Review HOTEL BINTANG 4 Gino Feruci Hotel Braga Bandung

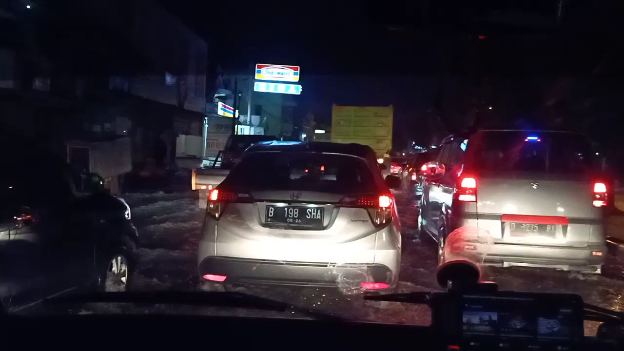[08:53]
Dan kita kejebak macet karena di daerah Ranca Ekek itu sedang banjir.